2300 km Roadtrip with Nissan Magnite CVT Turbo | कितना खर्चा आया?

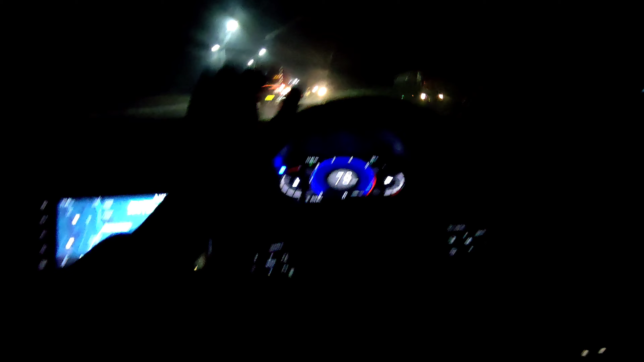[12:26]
अभी दिल्ली चार सो दो किलोमेटर और दिखा रहा है सुबह के पांच
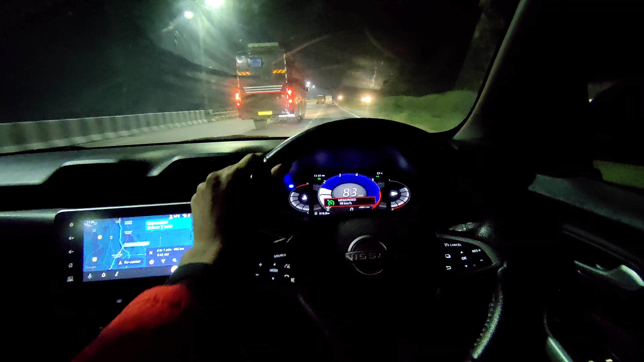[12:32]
बैलिस टाइम दिखा रहा है पहुंचने का लेट सी गूगल माप सही रहता है या थोड़ा जल्दी पहुंच जा
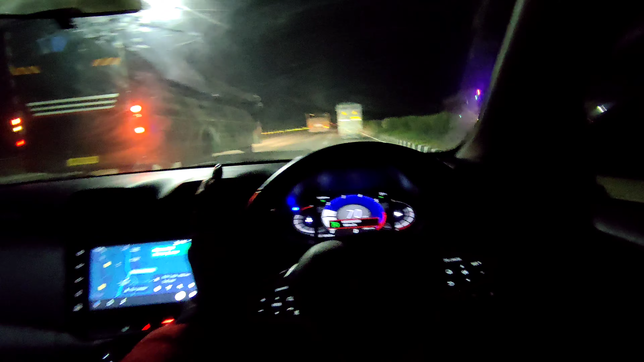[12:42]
और बढ़िया यार अभी तक तो सारी चीज़े एफिसेंशी की बात करें तो एफिसेंशी कितना दिखा रहा है अभी पंदरा पॉइंट चार ओन और चौदा पंदरा का माइलेज दे दिया यह पूरे ट्रिप पे और
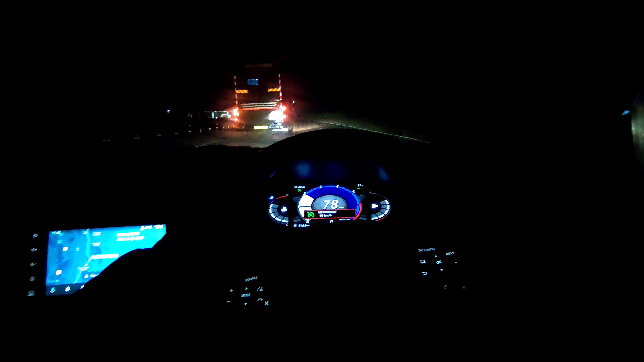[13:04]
परफॉर्मेंस अगे अभी बढ़िया है जबसे चीच पता चल नहीं रहे हैं पहला दूसरा चोड़ देतों और वो भी आप रिक्दम जो को और करेंगे
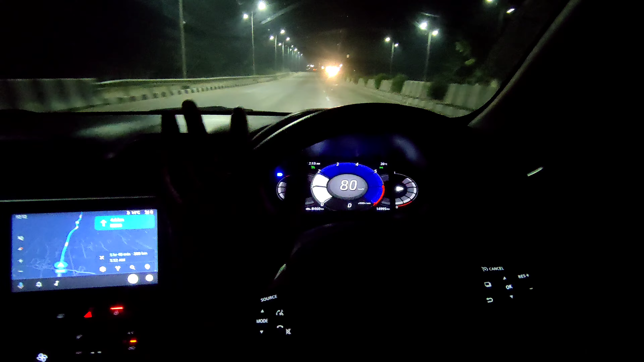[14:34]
कर लेता हूं यह देगे 380 घर दिखा रहा है अपना और रेंज
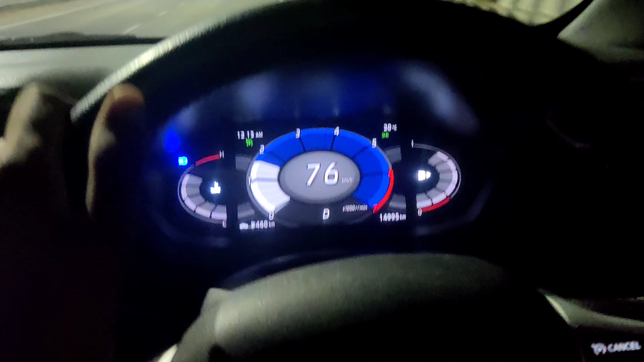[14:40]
460 है इसका मतलब पेट्रोल बचेगा उसके बाद भी यह है साब
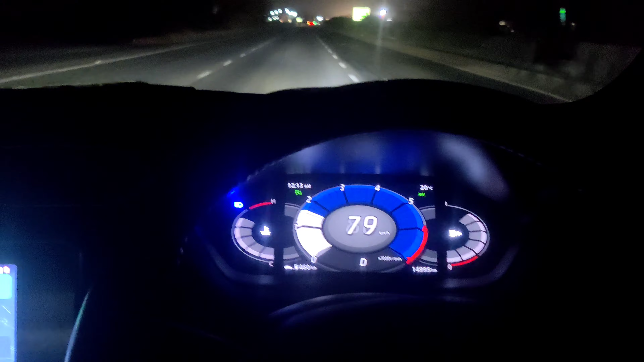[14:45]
मुत्रा रोड अपना यह जो जीटी रोड है घतम हो गया बागरा एक्सप्रेस पर चाड़ जाएंगे कि गूगल मैप
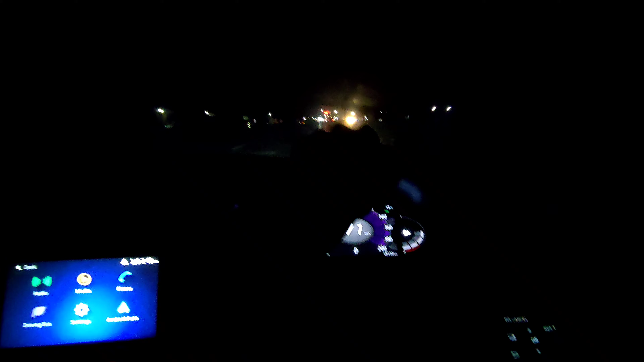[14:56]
ऐसे ही दिखा रहा है कि ऐसे ही जाने सबस्क्राइब को अब
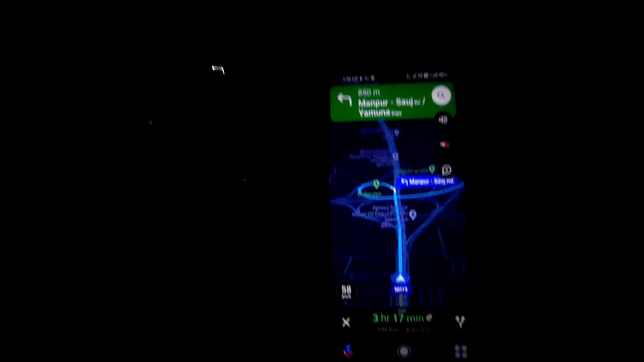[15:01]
देखते हैं कि अपना इदर कहां से चड़ना है दिली नौइडा के लेफ्ट लेना है ना सीधा जाएंगे तो आगरा मेंसे ले जाएंगे
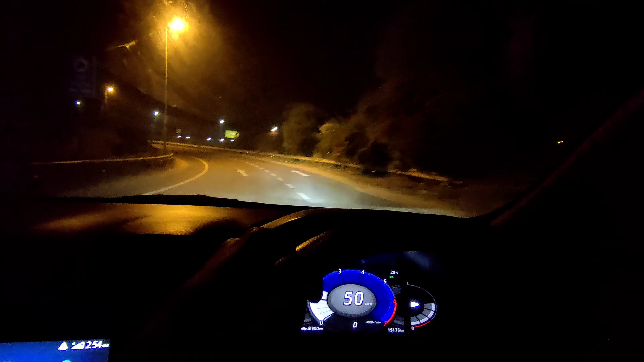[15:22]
हमें जाना है दिल ले नौइडा हमने ले लिया लेफ्ट तो घर आ गया तो मैं साड़े छे बजे करीब और आगरा वाले अपना
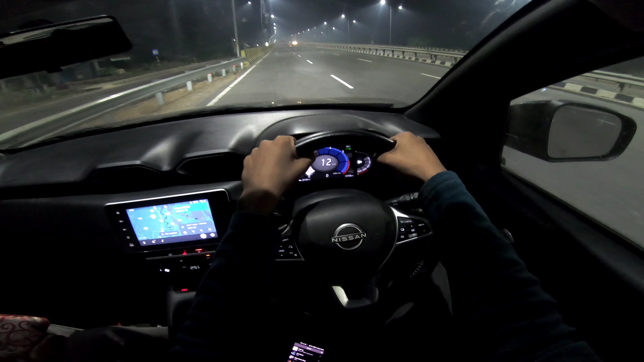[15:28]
एक्सप्रेस पर भी एक गंटे के एक दो बरेक लिए क्योंगी नींद आ रही थी सुबह के टाइम में